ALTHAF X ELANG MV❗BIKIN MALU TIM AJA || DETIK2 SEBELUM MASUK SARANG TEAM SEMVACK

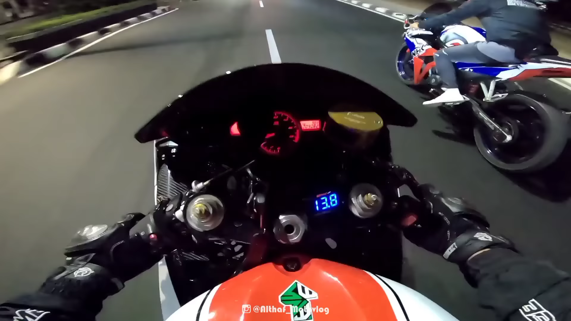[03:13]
Tinggal dikit lagi. Lampu merah MM, ini kan MM nih sebelah kanan kita, guys.
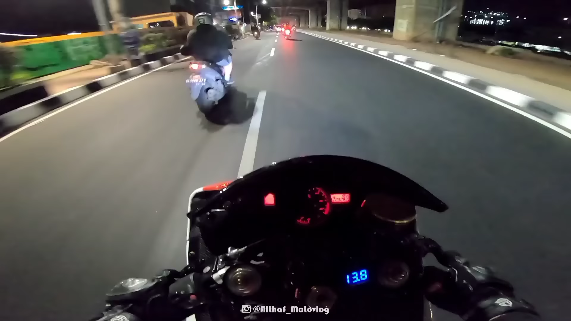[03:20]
Tinggal nunggu si Ilang, gak tau nih si Ilang udah nyampe di sana apa belum, cuy. Semoga aja sih udah ya. Jadi kita gak nunggu-nunggu lagi, cuy. Gimana ya kalau ribut sama teman sendiri tuh aneh, cuy.
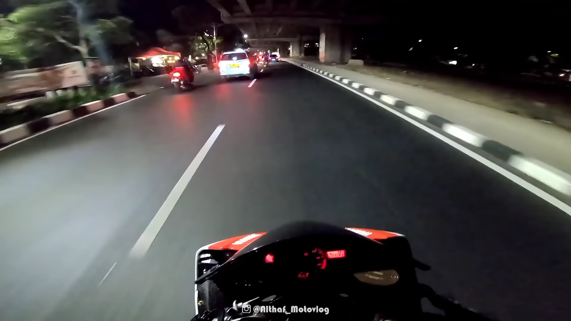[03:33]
Asli serius, apalagi itu teman satu tim ya kan, sering ngonten bareng ya kan. Kalau ribut tuh lucu, asli gak enak. Mungkin karena kemarin tuh kebawa emosi ya, guys ya. Jadi si Ilang tuh gak kontrol, emang sih niatnya tuh baik.
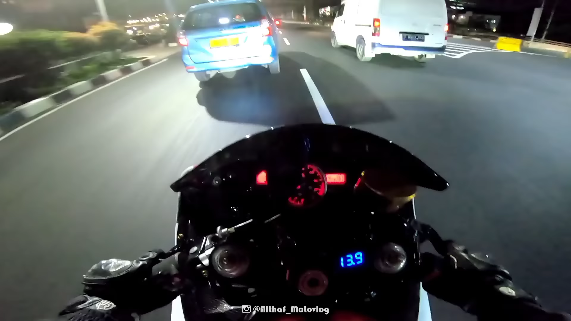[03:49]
Ya nada dipukul terus dia mukul balik gitu. Gue bukannya gimana ya, gue bukannya diem aja, nada dipukul tuh bukan maksud gue tuh kayak gitu. Cuman di sini tuh kita tuh niatnya tuh kemarin mau ini ngelari masalah, guys. Cuman malah kayak gitu. Ini sebelah kanan MM. Berarti ini lampu merah, maju dikit. Di sebelah kiri, guys.